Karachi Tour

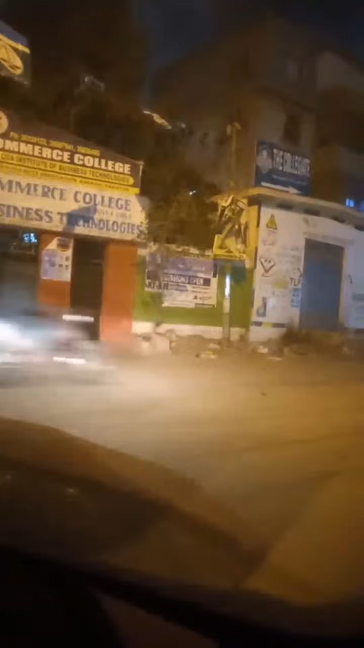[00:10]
کے حوالے سے کہ آپ لوگ کو کراچی گھر میں تھوڑا ٹور کرو ہوں اور یہ میں کریم آباد کا جو متبادل راستہ ہے دیلی سکول کے پاس سے وہاں سے آپ
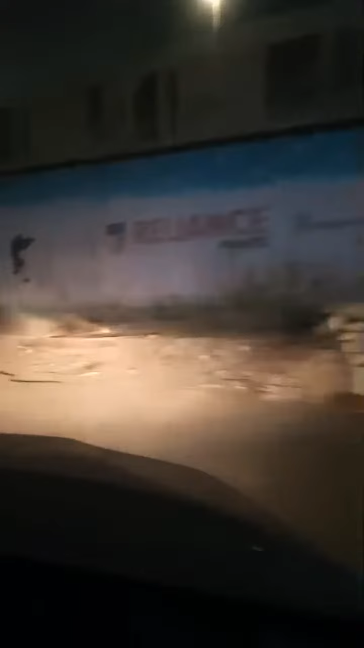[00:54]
ہوگا اور جب ہم یوٹرن لیں گے فارٹک سے تو واپس کریم آباد کے طرف جائیں
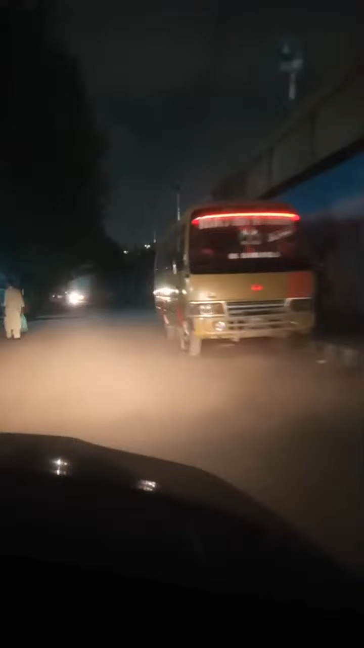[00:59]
گے تو ہم پھر مین کریم آباد کے سٹاپ پہ پہنچ جائیں گے تو آپ کو میں ٹور کر رہا ہوں بتا رہا ہوں کہ کریم آباد کے اندر پاس کی وجہ سے یہ متعبادل آستا ہے وہ دکھا رہا ہوں آپ کو میں جیسے کہ آپ دیکھ رہے ہیں شکریور کامپریشن میں روٹے ہاتھ پہ آگے جائیں گے
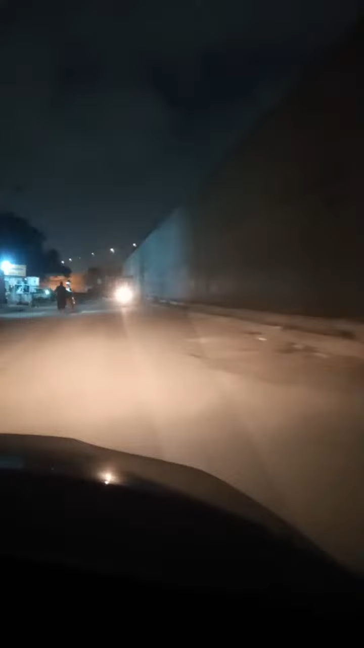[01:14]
بریج کے نیچے جو انڈر پاس ہے بریج کے نیچے وہ فارٹک ہے وہاں سے ہمیں یوٹرن لینا ہے تاکہ ہم آئیشہ منزل ووٹر پرم سو آپ گھوٹ اور
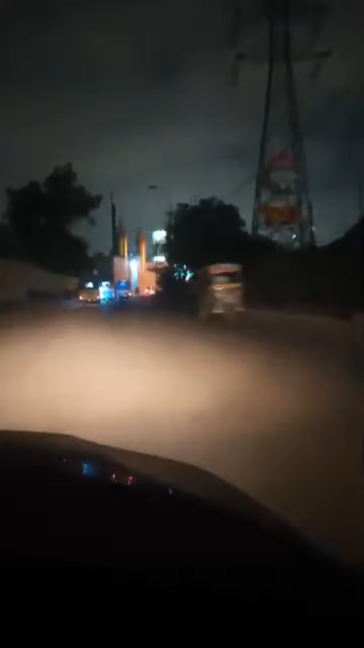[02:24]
وہ ہے آہ شکر کورپریشن اور سکر کنیسی سے جا رہے ہیں
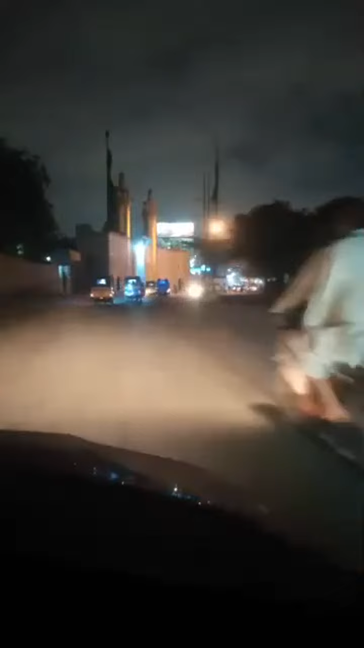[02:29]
ابھی اور یہ آپ کو میں دکھا رہا ہوں
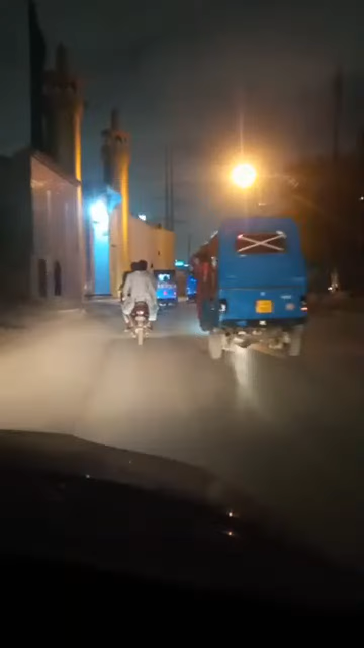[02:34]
ڈائیورجن کریم آباد کے امام بارگا ہے
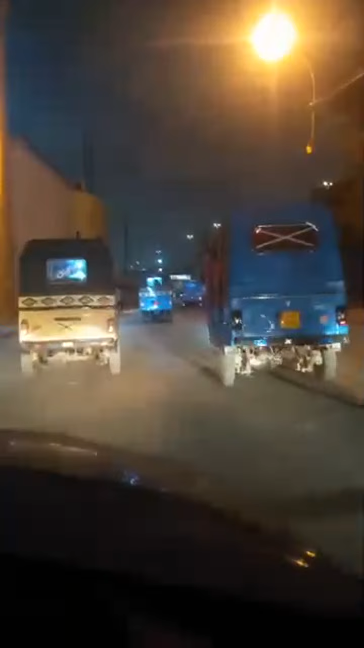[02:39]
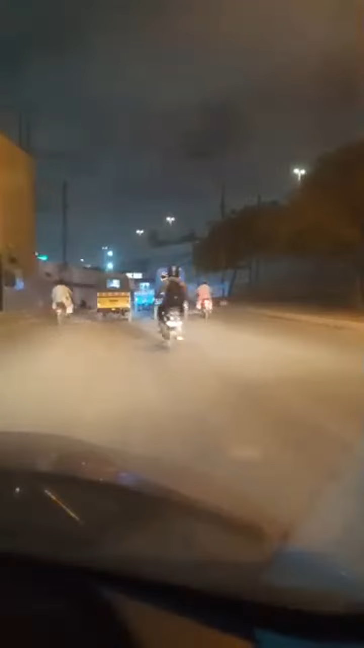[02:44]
ڈائیورجن کریم آباد کے امام بارگا ہے یہ مین کریم آباد کے امام بارگا ہے
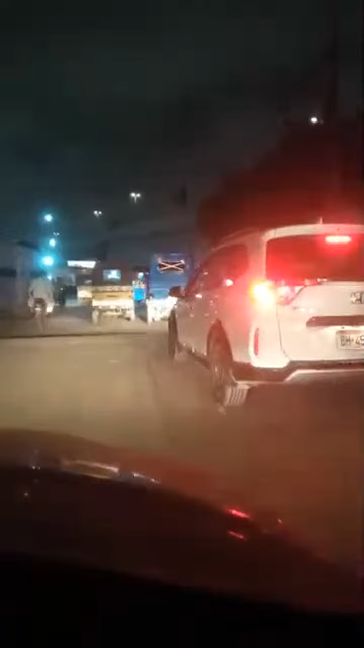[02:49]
اگر میں کریم آباد کا امام بارگا ہے اور آپ دیکھتے ہیں یہ ہم پھٹیات کو ملیں گے تو لازم آباد آئے گا سیدھا جائیں گے تو آئیشن مرزل اور وارٹر بم کے طرف کا راستہ آئے گا تو ابھی ہم سٹوٹ جاتے ہیں یہ ہم مین کریم آباد کے سٹاپ کے آگئے میرے اڑٹے ہاتھ پہ ہے سونی شاپنگ مال مہینٹ سپرمارک اور سیدھا دے
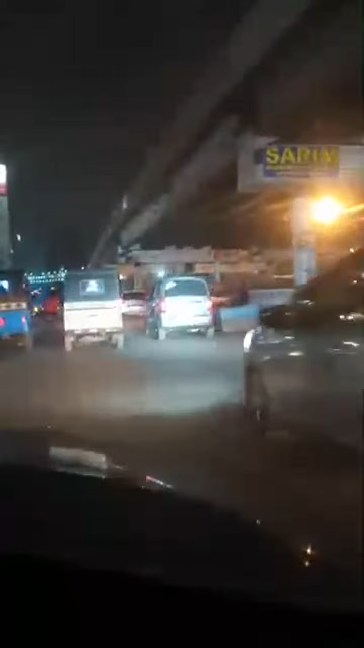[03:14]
مینا بازار فیصل بازار ہے اور یہ متعبادل راستہ کو نے بتایا